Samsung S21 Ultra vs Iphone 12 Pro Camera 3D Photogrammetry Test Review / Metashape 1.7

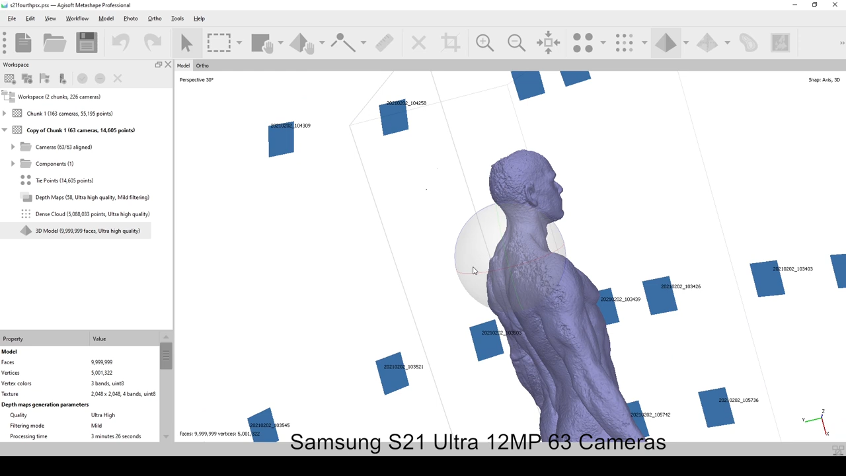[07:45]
probably isn't I do like zbrush I'm not gonna lie I love retouching these models but if you're going to do any proper
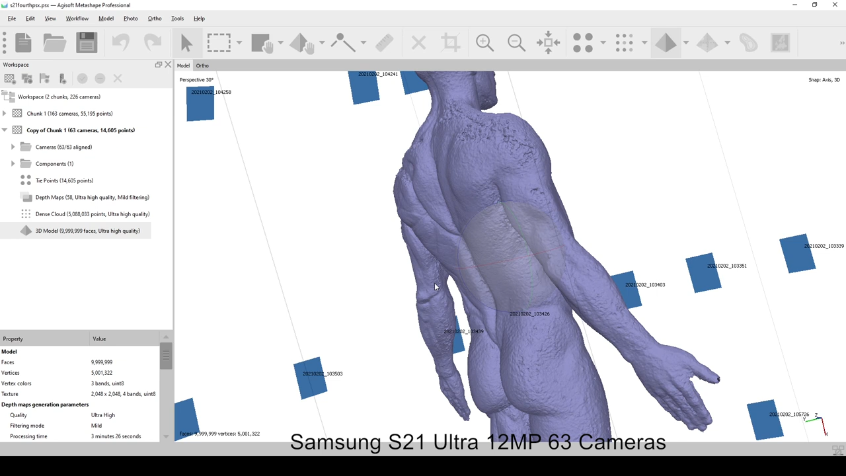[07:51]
professional photogrammetry this certainly wouldn't have been good enough and
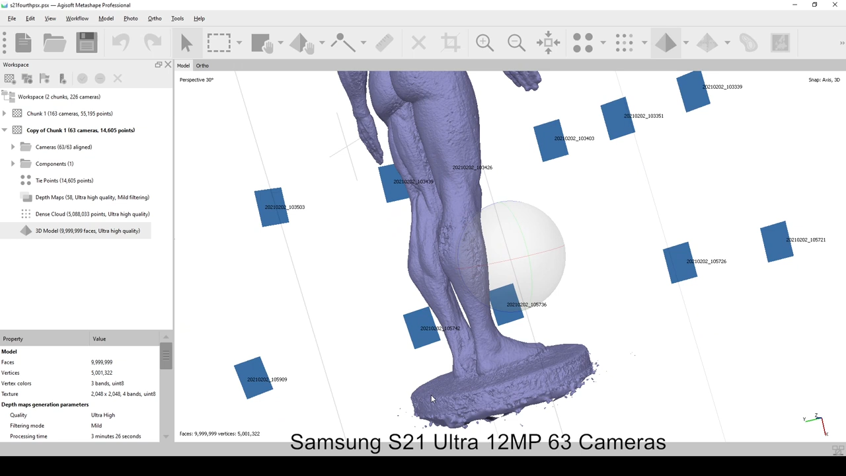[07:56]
you can see the areas that were consistently noisy is the half of the model that didn't have much
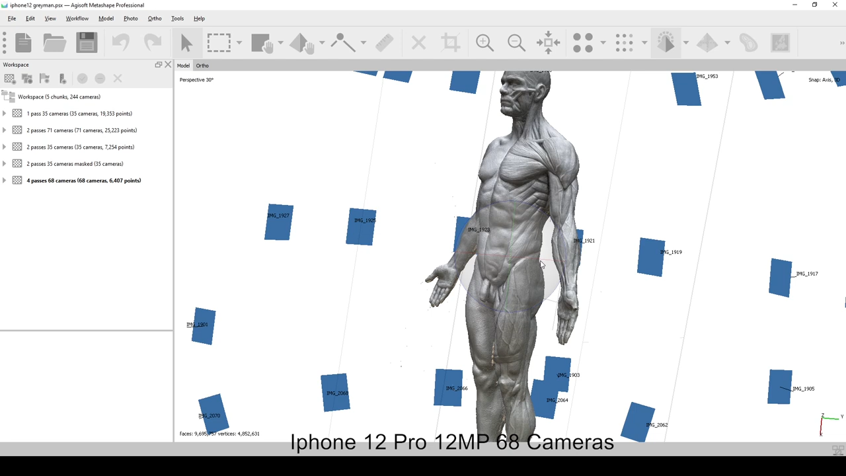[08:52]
again you can see the noise coming in on the same areas here the tops of the shoulders and
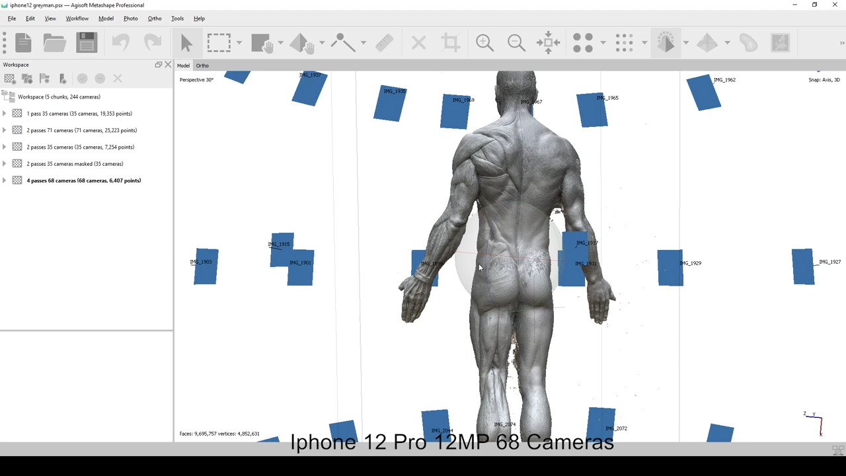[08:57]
the back of the head which you will see here in the shaded mesh and
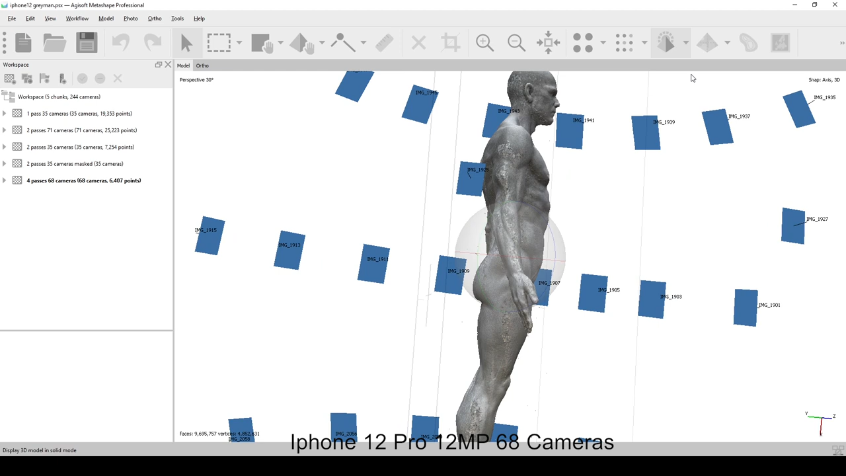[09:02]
again the feet didn't come out too well because of the aperture issues